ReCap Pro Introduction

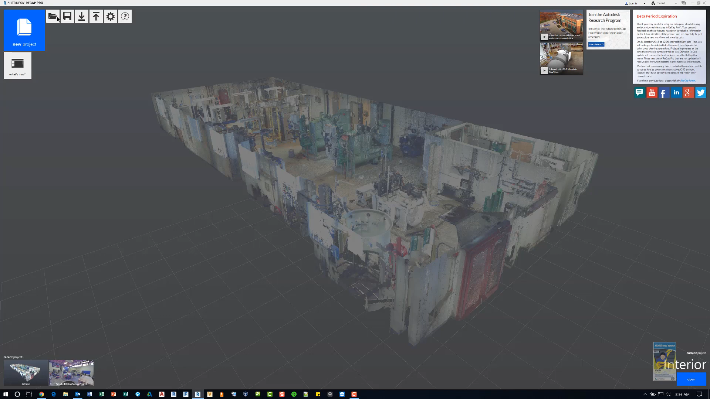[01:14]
And I'm going to click open and click interior and click open. This was, you know, doing it this way.
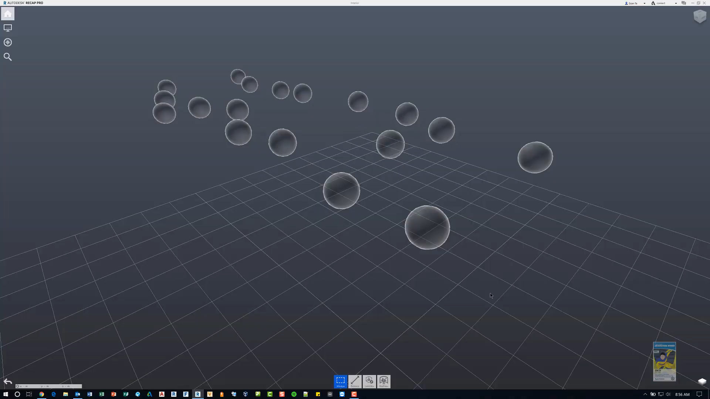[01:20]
Everybody is used to this old method of opening a file, but you can do a quick method by just clicking the icon in the lower left corner,
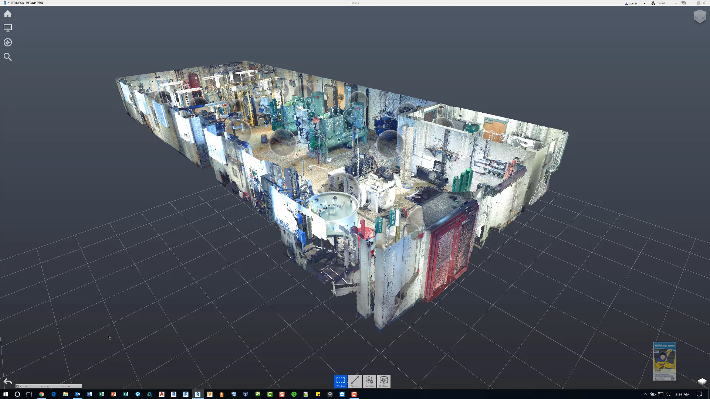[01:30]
but clicking the screen for the most current project you were in last. Here I am in an interior view of a mechanical room. And for basic navigation functionality,
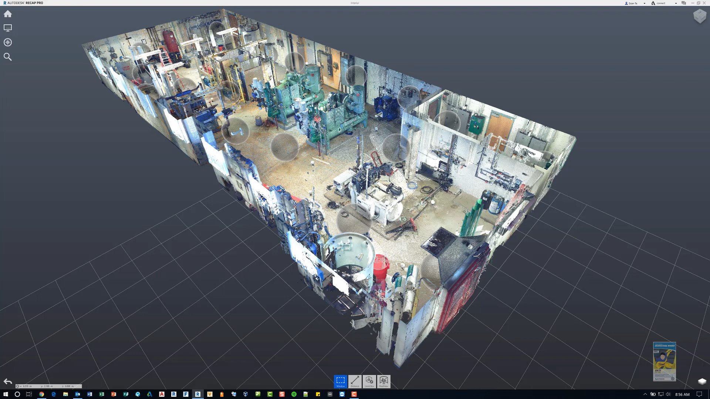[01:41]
it's very similar to all the other Autodesk products. You can use your wheel to scroll in and out.
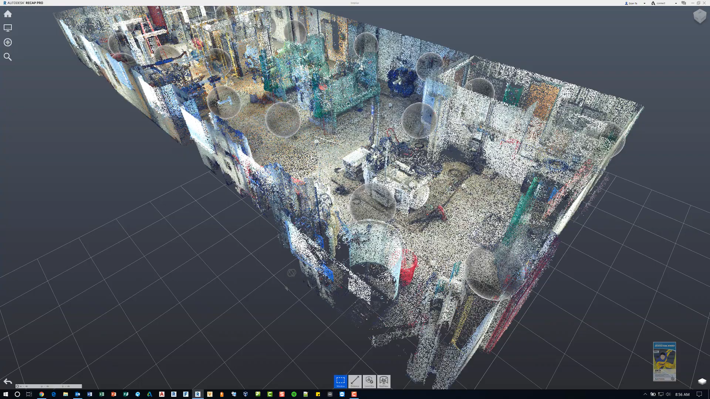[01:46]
And as you do so, it moves and the zooms in and out to wherever your cursor is sitting.
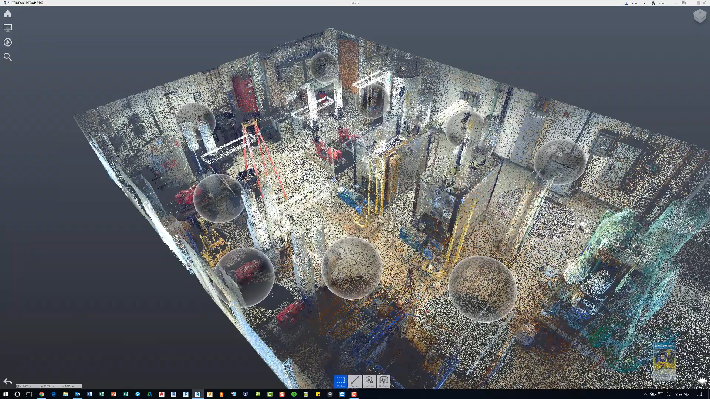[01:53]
And then you can press and hold your mouse wheel down and move your mouse and pan. So just like if you're in AutoCAD or Revit or Navisworks, it functions the same way.
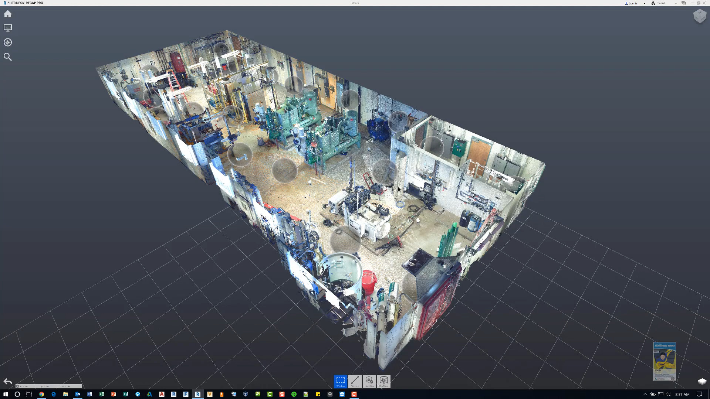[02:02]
You can hold the shift key down,
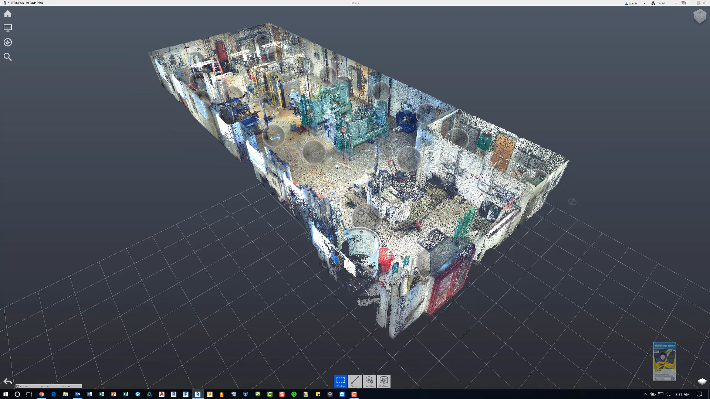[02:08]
press and hold your mouse wheel down and rotate your mouse or move your mouse and it rotates about the center of the recap file.
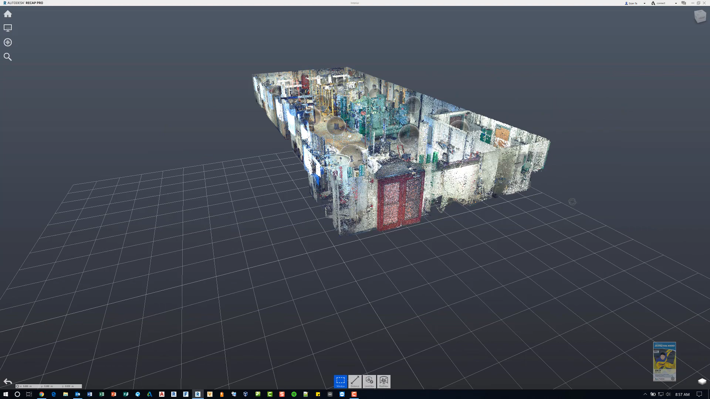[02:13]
If I do a window crossing like this to grab a whole bunch of items and then do shift and right click, shift and hold the mouse wheel down and rotate,
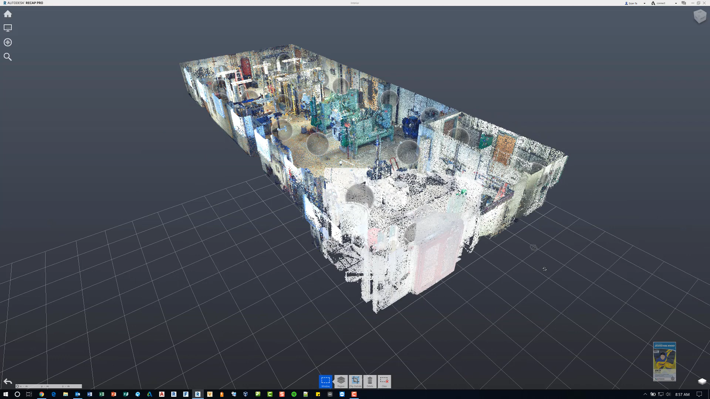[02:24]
it will not rotate about the center of the objects that you've selected. Whereas in AutoCAD or Revit or some of the other products, when you grab a whole bunch of entities and then do the shift and the mouse wheel command, it will rotate and orbit about the center of those objects. You do have the view cube, which is just like the view cube in the other applications. You can click the faces, you can click the edges,
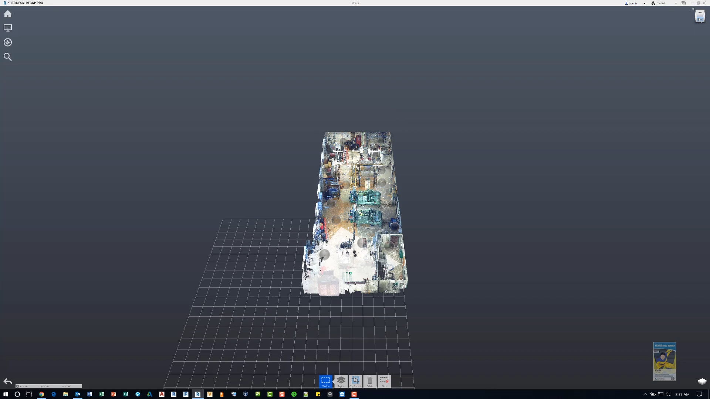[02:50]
you can click another edge, you can click the corners and it reorients the view for you.
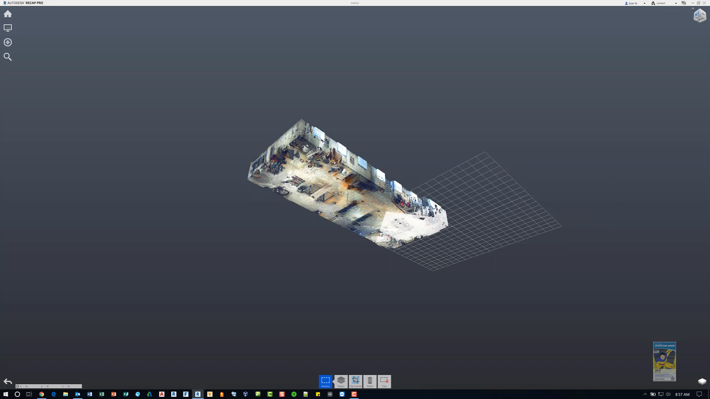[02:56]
And if you ever get lost in your orientation, just click the house symbol and it goes back to the default view.
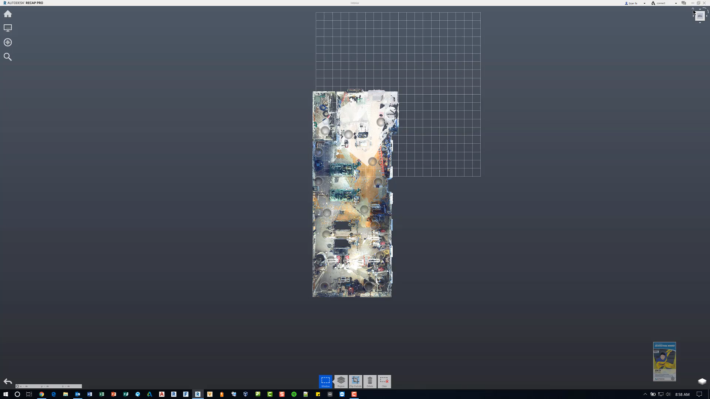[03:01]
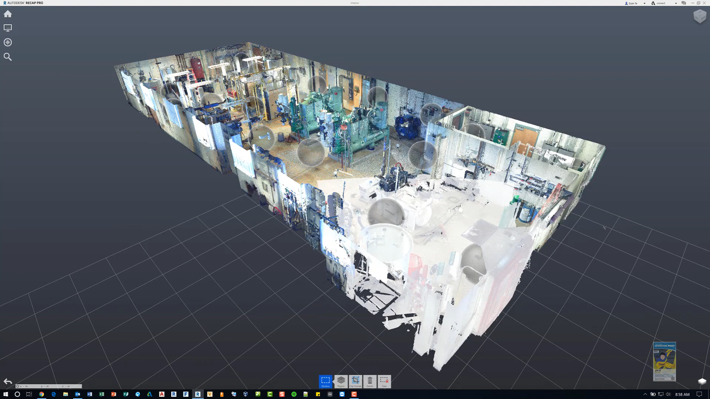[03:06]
You also have the ability to hold the shift key down, press and hold the right mouse button down and you're flying through the model.
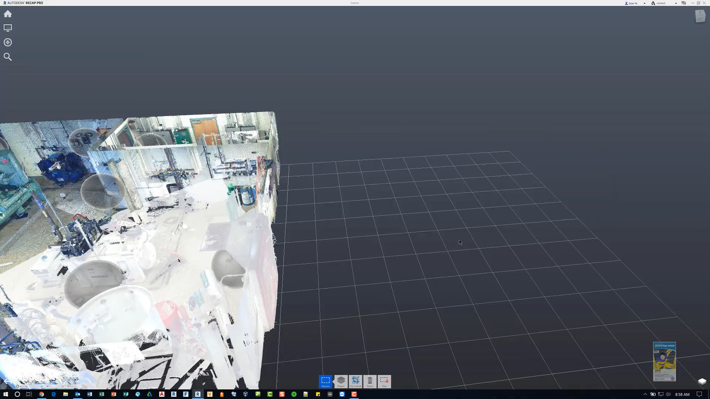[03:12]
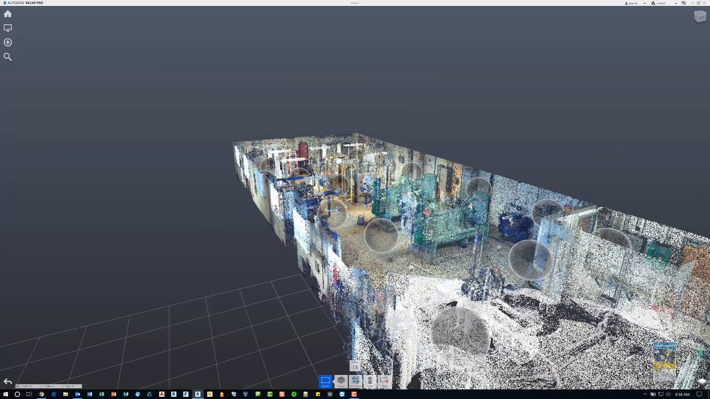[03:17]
And as you move your mouse and continue holding down and move your mouse, it's like you're flying.
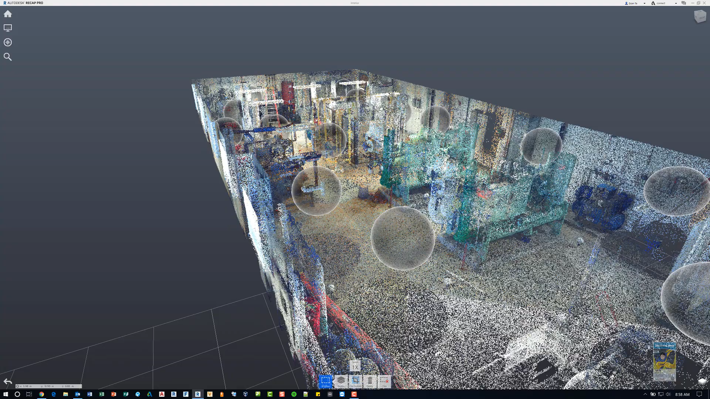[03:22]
And if you stop by letting go of the shift button and holding the right mouse button,
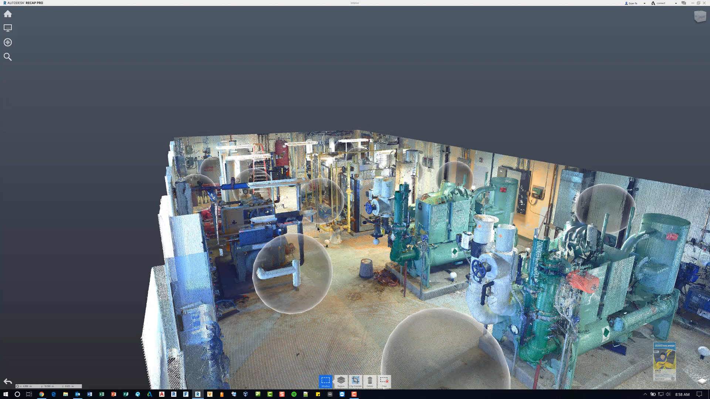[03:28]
it goes back to just a static mode.
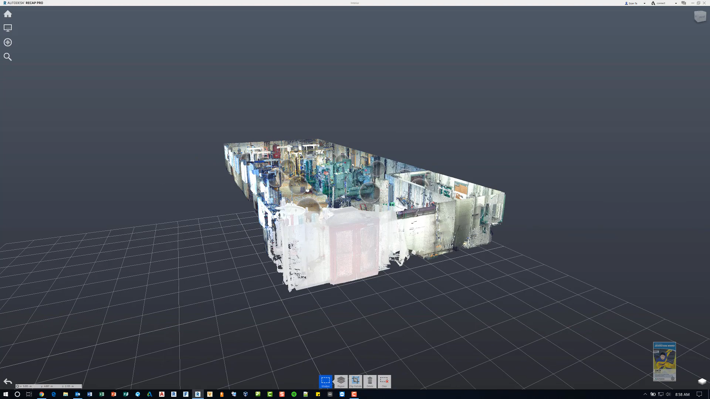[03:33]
On the lower right hand corner of my screen, I have the navigation panel here that I can click to get to the project navigator and it expands. In here, you have different things that you can work with. And for today's video, we're just going to look at the different view states and you can actually create your own. So I have created some already. So if I click a particular view state that I saved, it jumps to that particular view.